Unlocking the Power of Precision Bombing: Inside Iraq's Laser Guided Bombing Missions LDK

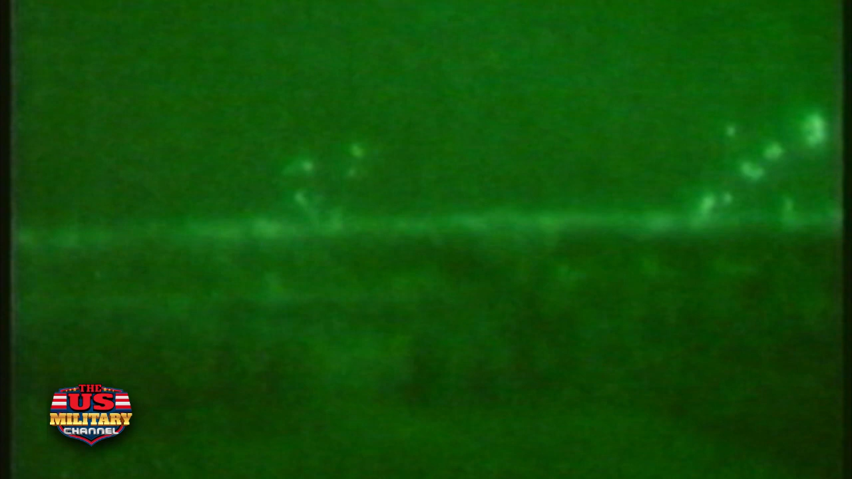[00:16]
we saw a lot of bombing it was quite heavy in fact in the first five five days I think I was there and it was extraordinarily accurate
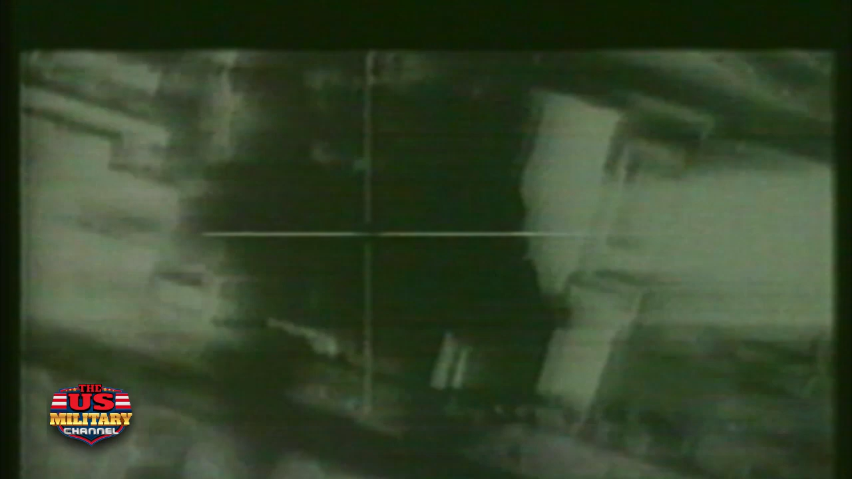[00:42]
down to the basement and destroying that building 15
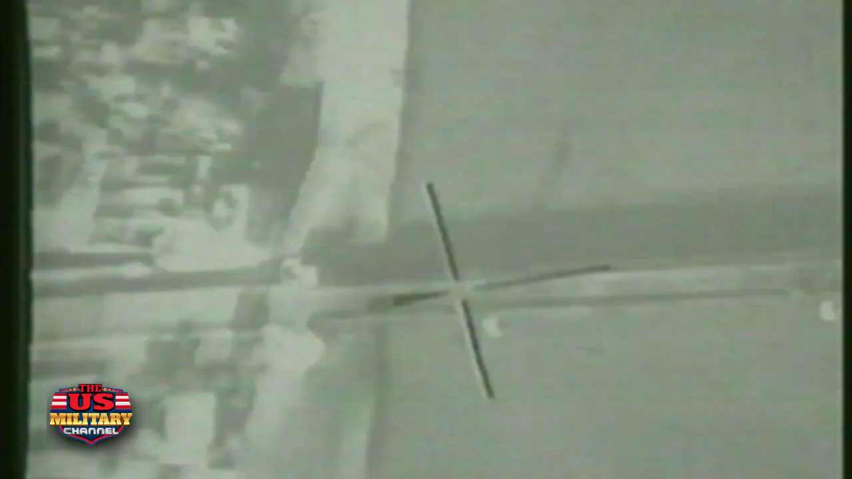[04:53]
to cut the vital bridges across the Tigris and the Euphrates rivers well laser-guided bomb is basically a designated bomb so you have two
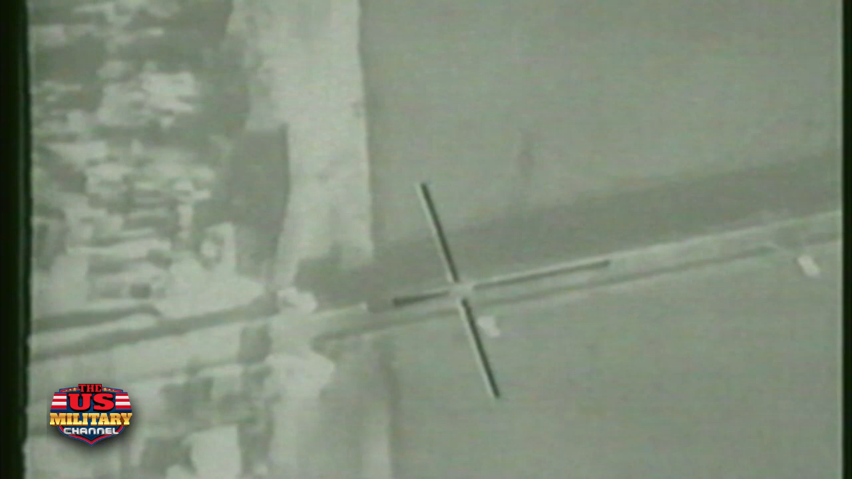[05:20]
seat then takes control of the laser designator pod the bombs are ready airborne the lasers fired and the bombs will then seek the spot of course if you do that you normally guaranteed a